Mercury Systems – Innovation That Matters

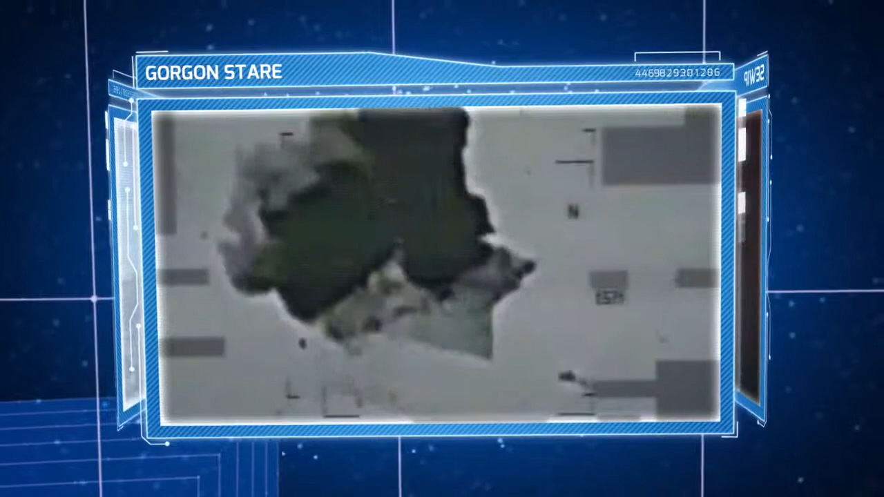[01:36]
the unblinking eye in the sky deployed on Reaper UAVs and advanced turnkey radar for the Patriot Ground Defense and Aegis Naval Missile Defense Systems.